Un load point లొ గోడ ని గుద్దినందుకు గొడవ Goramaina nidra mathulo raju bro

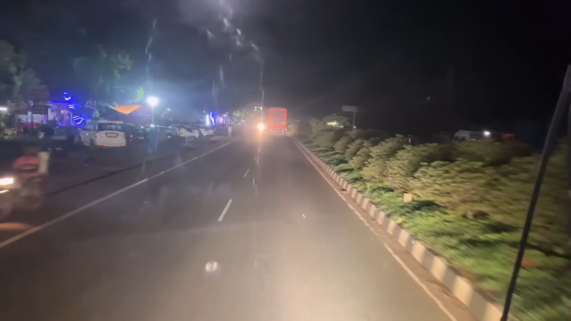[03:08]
ఇప్పుడు టైం వచ్చేసి 12 అవుతుంది. 12:00 కూడా ఇక్కడ చూస్తున్నా షాపులు ఓపెనే ఉన్నాయి. డాబాలు రోడ్ల మీద, చాయ్ షాపులు.
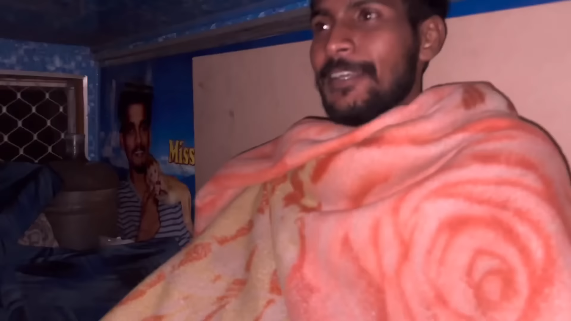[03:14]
మావలిస్తలోనో నిద్రపోతలో నిద్ర వస్తలేదా? తినడం అనుకుంటాం అండి నిద్ర రాకపోతే. దగ్గరికి వచ్చేసినాం మనం. హుమ్నాబాద్ ఆర్టీఓ చెక్ పోస్ట్ అంటే ఇది కర్ణాటకకు సంబంధించింది అనమాట. ఇక్కడ ఎంత తీసుకుంటారో మరి ఇక్కడ కూడా చూడాలి.
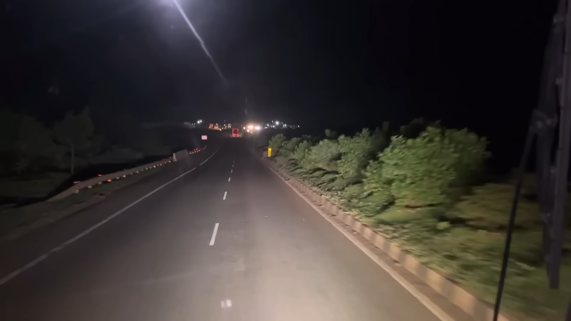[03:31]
ముందే ఇట్లా బోర్డులు ఉంటాయి అనమాట, ఆర్టీఓ చెక్ పోస్ట్ హుమ్నాబాద్ అని చెప్పేసి. ముందల ఆడ బండ్లు ఆపుతారు కదా, అక్కడ మనం ఆపుకొని ఎంట్రీ అనేది ఇచ్చేసి రావాలి.
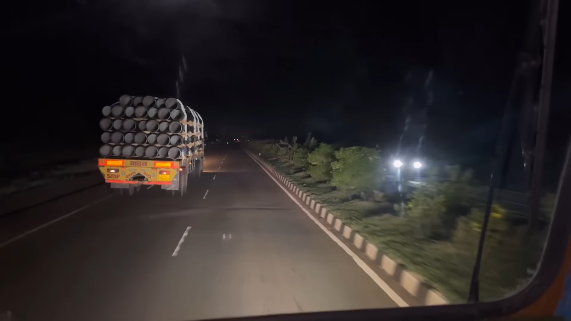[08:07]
ఒకటి రెండు మూడు నాలుగు ఐదు వరుసలు మధ్యలో మధ్యలో కర్రలు పెట్టి సపోర్ట్గా అటు ఇటు కదలకుండా మంచిగా చైన్ లేచి బిర్రు కట్టిరు.
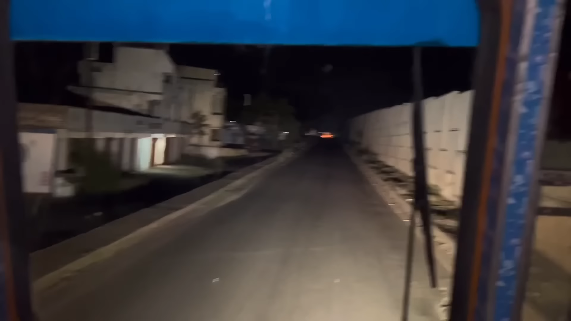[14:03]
రోడ్లు మాత్రం బాగానే ఉన్నాయి ఎన్నో కాడ చిన్న చిన్న గుంతలు అయ్యి ఉన్నాయి కానీ మిగతా
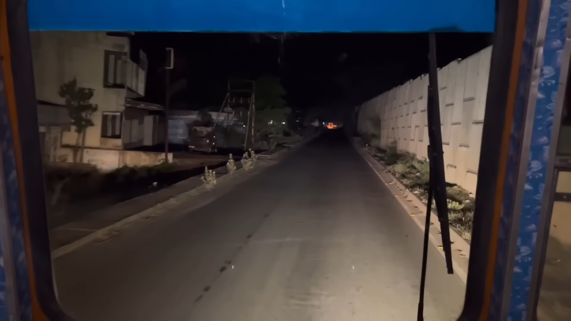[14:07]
అంతా బాగానే ఉంది ఇంకా ఈ ఫ్లైఓవర్లు గిట్ల మొత్తం కంప్లీట్ అయిపోయినాయి అనుకో ఇంకా జబర్దస్త్ అయితే